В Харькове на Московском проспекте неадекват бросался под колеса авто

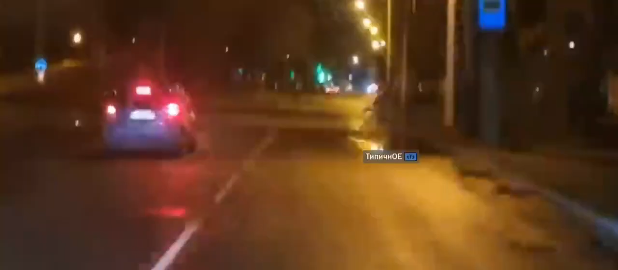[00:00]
смотри, он под колеса всем бросается. Ля, ля, ля. Смотри, смотри. Да это наркоша 100%. Смотри, придурок, бросается под колеса.